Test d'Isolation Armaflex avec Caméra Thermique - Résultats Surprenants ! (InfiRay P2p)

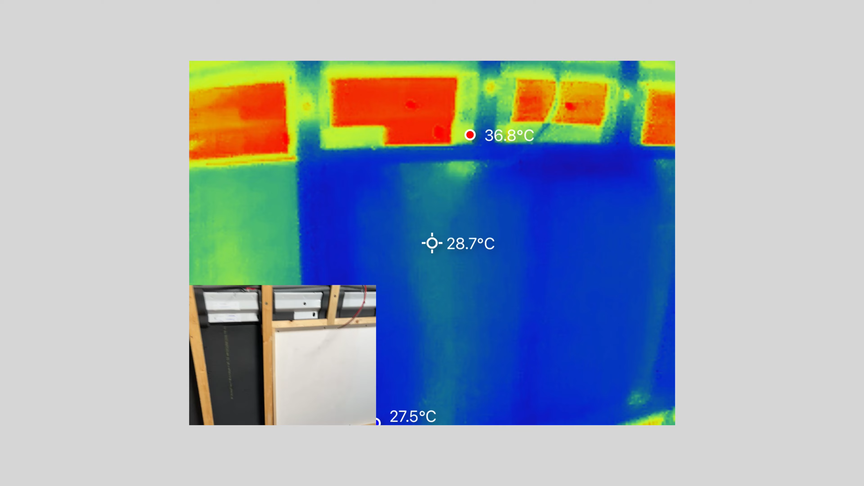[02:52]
On screen: spot 28.7°C
Ce qui est choquant avec la caméra thermique, regarde, je pose ma main là-dessus.
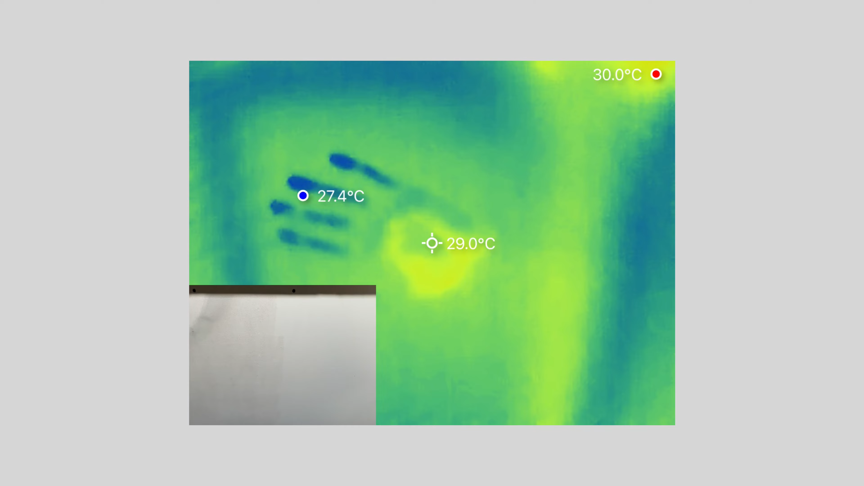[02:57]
On screen: spot 29.0°C, max 30.0°C, min 27.4°C
Tu as exactement la trace de ma main. C'est fou, moi. Allez, on va voir combien il fait dans la cabine.
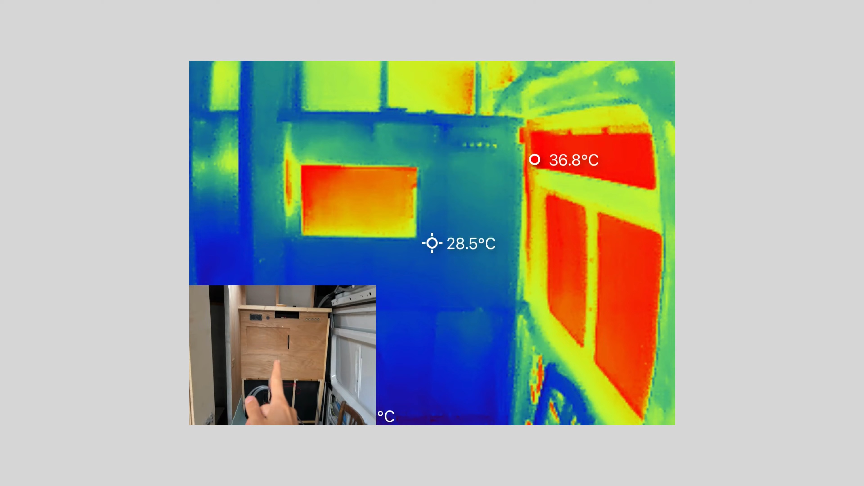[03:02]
On screen: spot 28.5°C
Tu comprendras pourquoi je voulais absolument laisser la cloison.
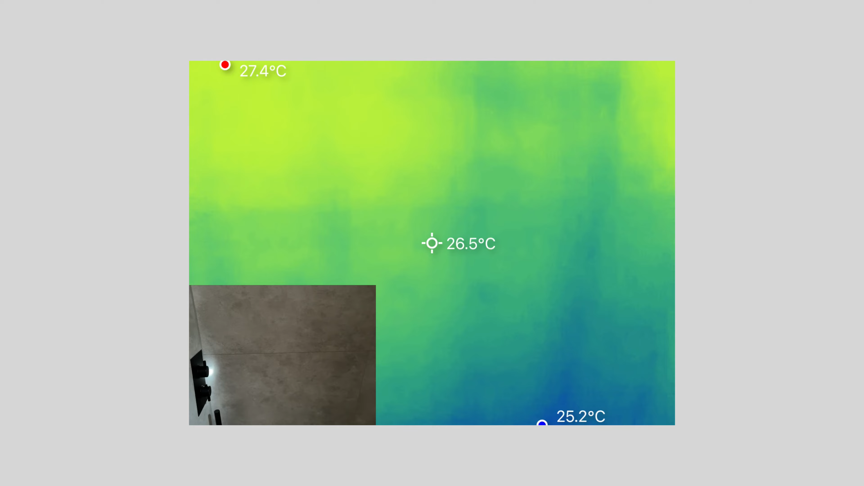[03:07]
On screen: spot 26.5°C, max 27.4°C, min 25.2°C
Un petit tour vers la salle de bain en passant.
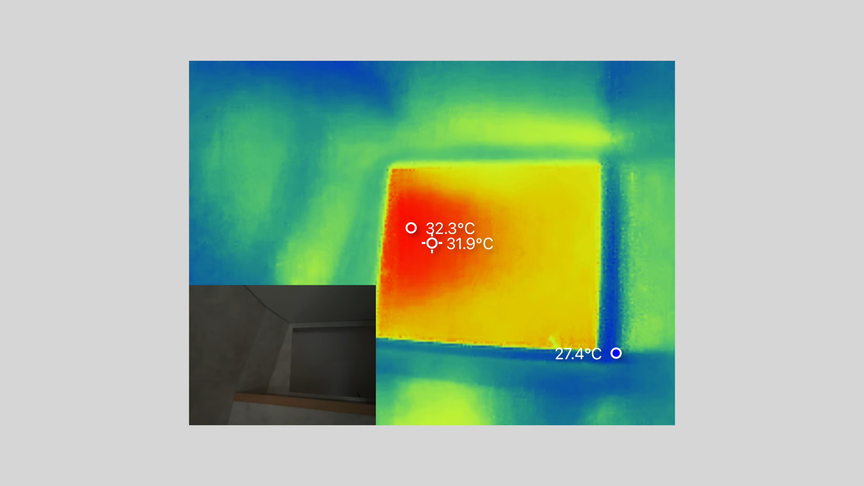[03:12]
Voilà, donc tu vois la capucine qui est bien chaud. Mais les murs de la salle de bain, globalement, nickel.
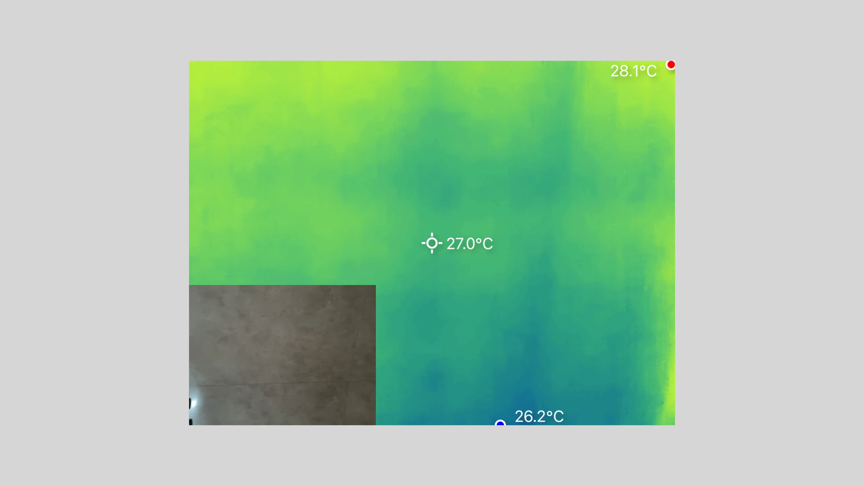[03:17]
On screen: spot 27.0°C, max 28.1°C, min 26.2°C
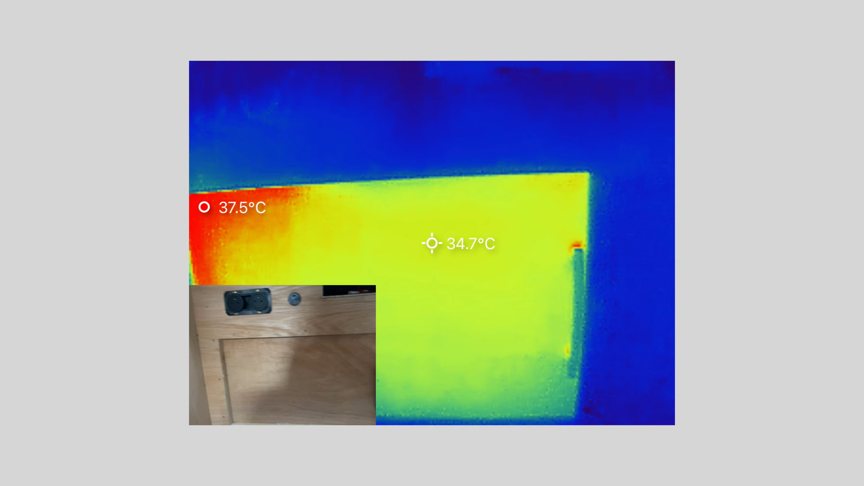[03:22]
Allez, on va dans la cabine.
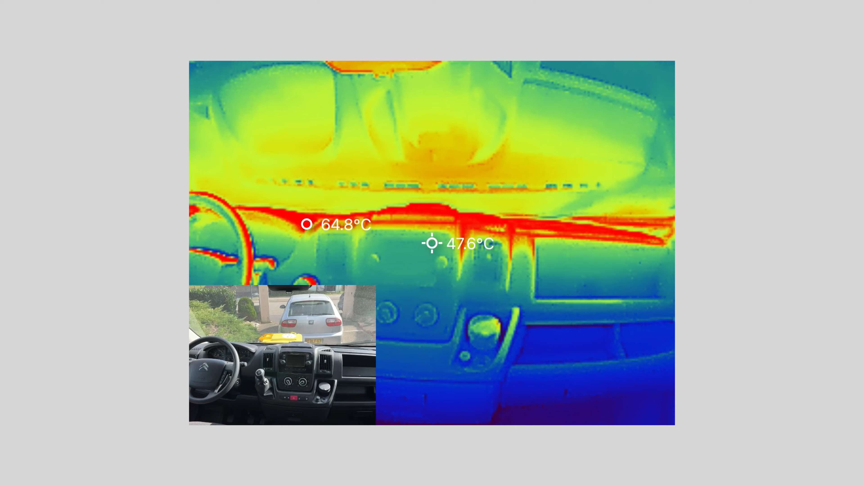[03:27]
On screen: spot 47.6°C
Le tableau de bord à 64 degrés, à ce niveau-là, tu vois.
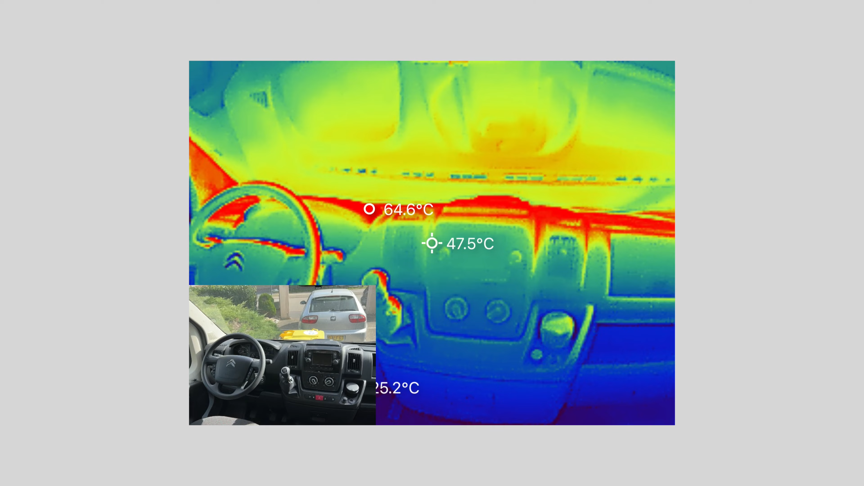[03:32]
On screen: spot 47.5°C, max 64.6°C
64 degrés. Les sièges, ça doit être horrible. 62 degrés. Voilà, donc là, c'est un four, tu vois.
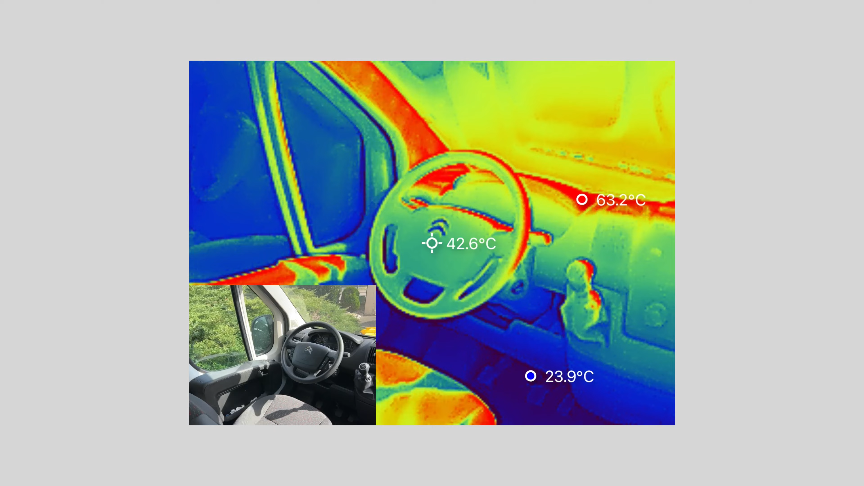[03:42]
On screen: spot 42.6°C
Le volant, 42 degrés. Donc là, tu imagines cette chaleur qui va à l'arrière.
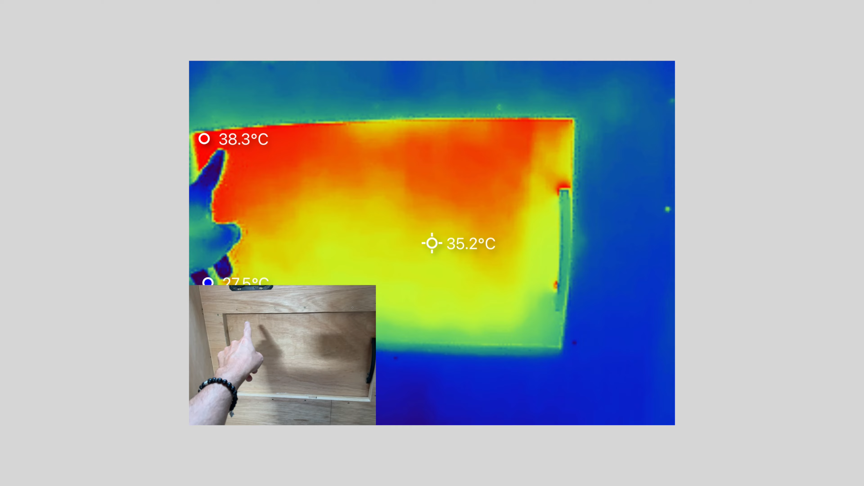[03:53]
On screen: spot 35.2°C
Donc là, le contreplaqué, tu vois, il a 38 degrés, à cet endroit-là. C'est énorme.
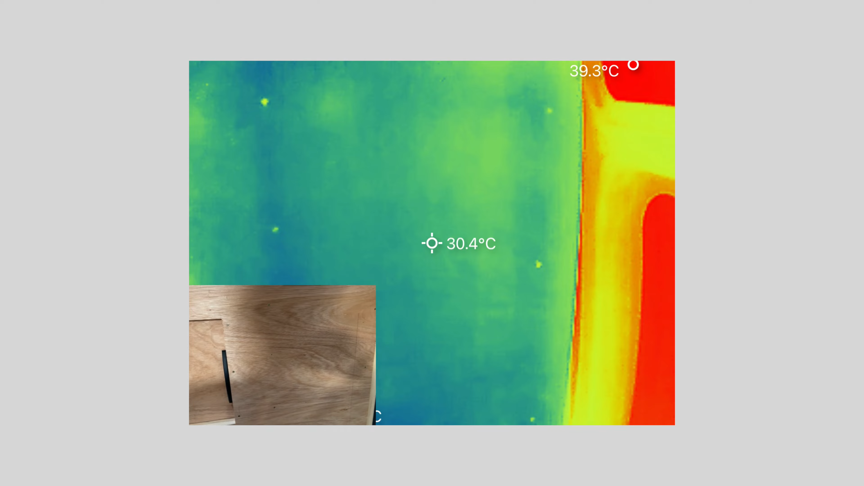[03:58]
On screen: spot 30.4°C
Et là où il y a l'isolation, 30 degrés. Donc là, pareil, l'arma flex de 32 que j'ai mis, permet de gagner à peu près 7 degrés.
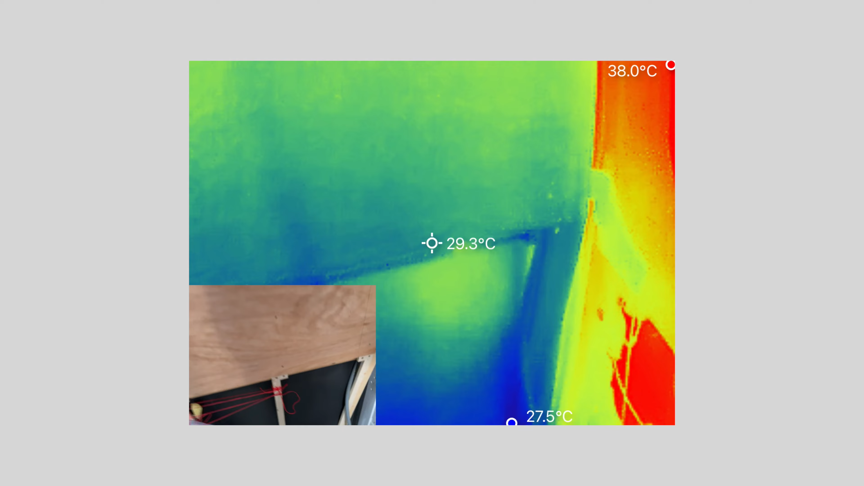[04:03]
On screen: spot 29.3°C
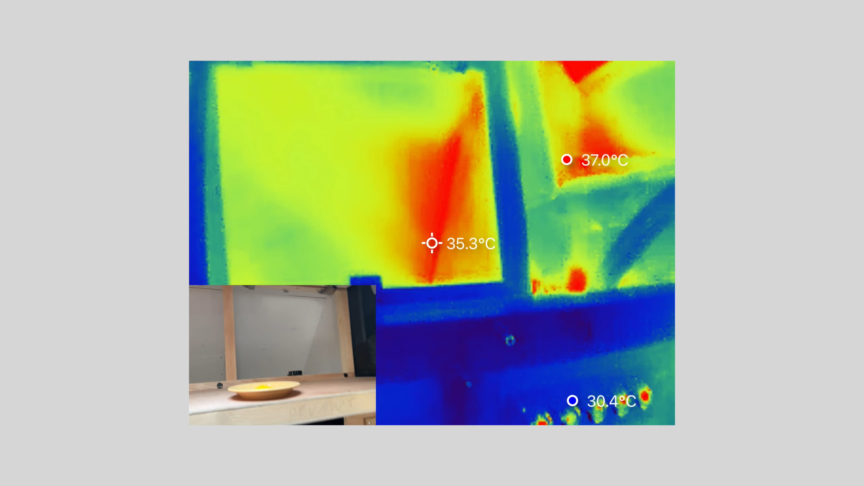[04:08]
On screen: spot 35.3°C
Voilà, la capucine. Donc là, dans l'angle, tu vois, j'ai un petit pont thermique.
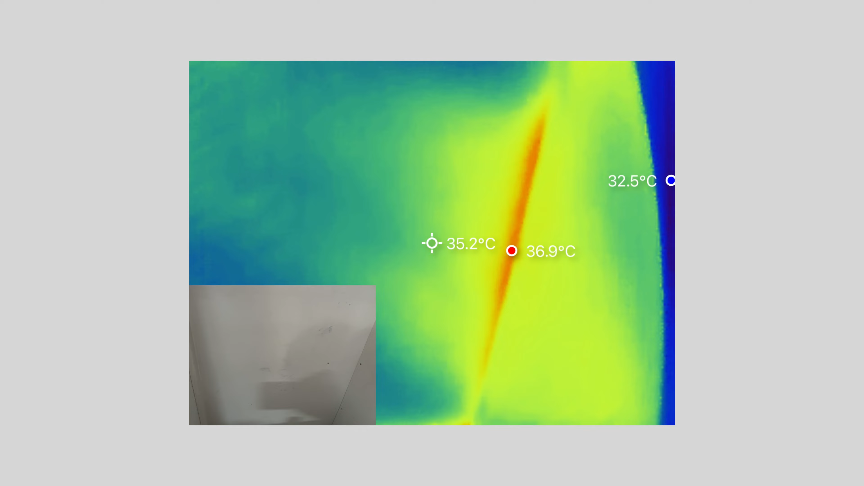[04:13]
On screen: spot 35.2°C, max 36.9°C
Bon, c'est rien de fou, hein. 34, 37, il y a 2, 3 degrés de différence.
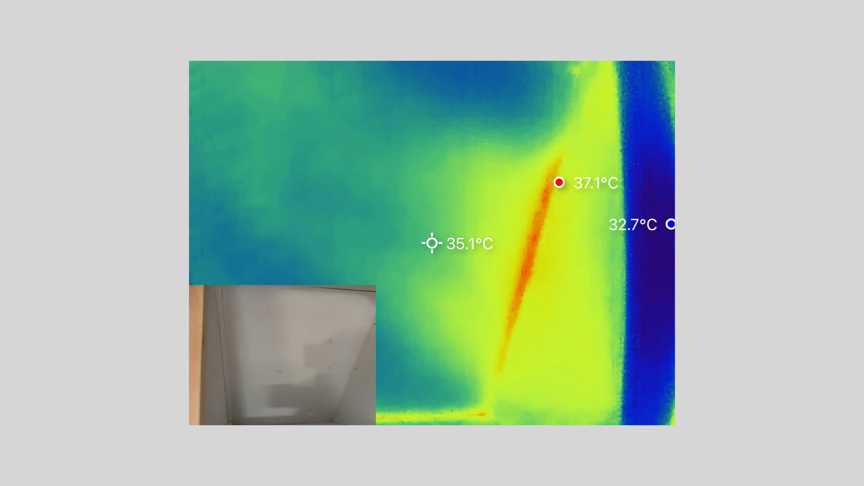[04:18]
On screen: spot 35.1°C, max 37.1°C
Voilà. Maintenant, regarde ce qui est bizarre.
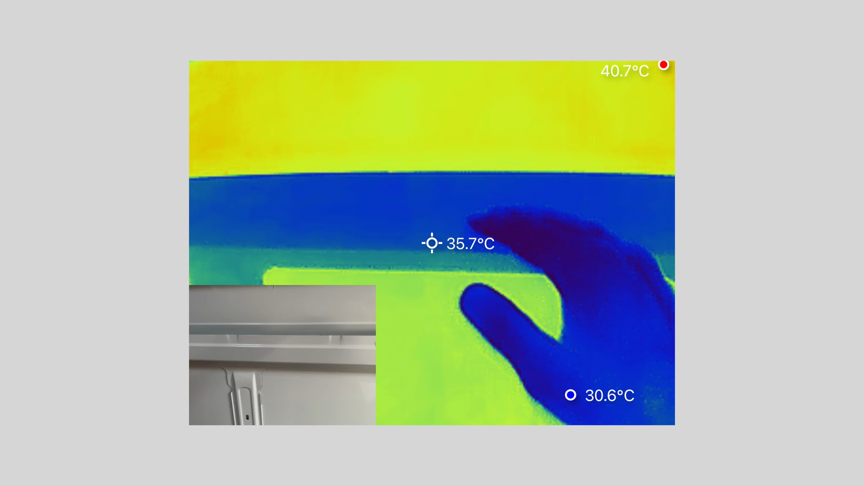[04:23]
On screen: spot 35.7°C, max 40.7°C
Là, la porte, il n'y a rien qui est isolé. Ça, c'est la tôle. Elle a 40 degrés.
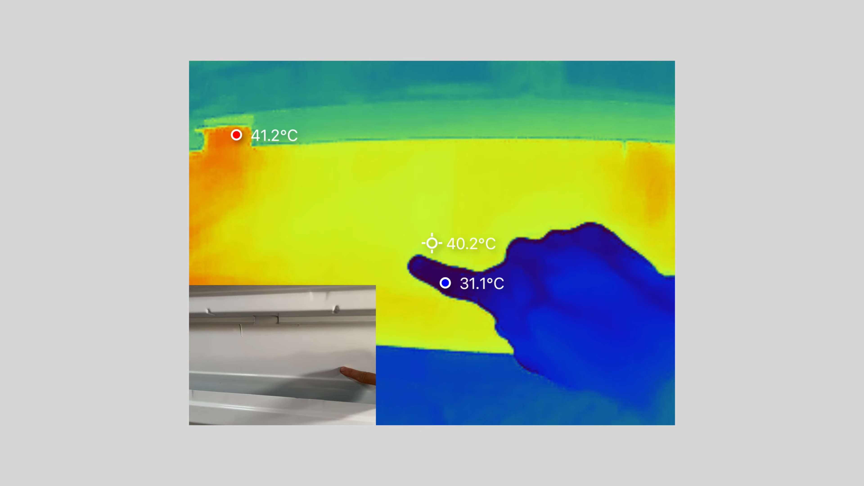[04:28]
On screen: spot 40.2°C, max 41.2°C
Et ça, c'est le renfort. 35 degrés.